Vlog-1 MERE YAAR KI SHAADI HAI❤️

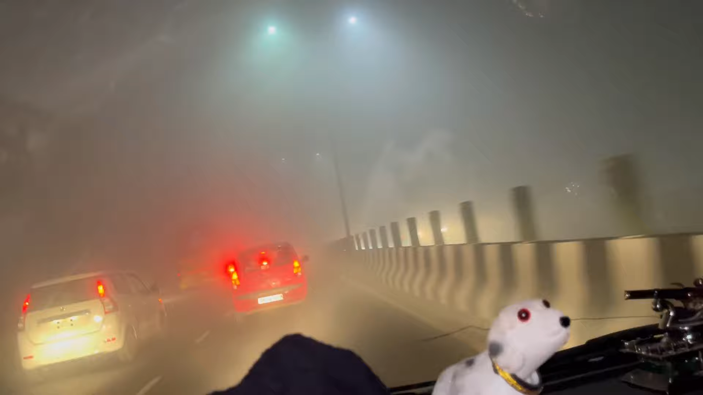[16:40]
भाई, बहुत गंदा कोहरा है भाई कसम से, नेक्स्ट लेवल ठंडा।
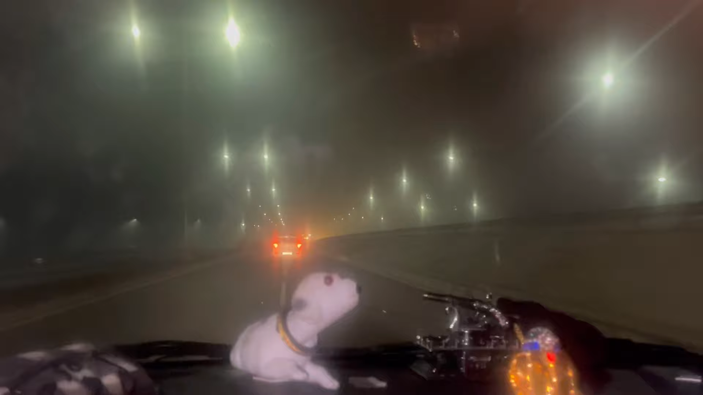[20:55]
ओ थोड़ा भाई क्लियर हुआ, थोड़ा क्लियर हुआ भाई। लिटरली भाई तुम ट्रैवल करो ना भाई, तो भाई एकदम देख के ट्रैवल करना यार, हाईवे वगैरह पर नसीब।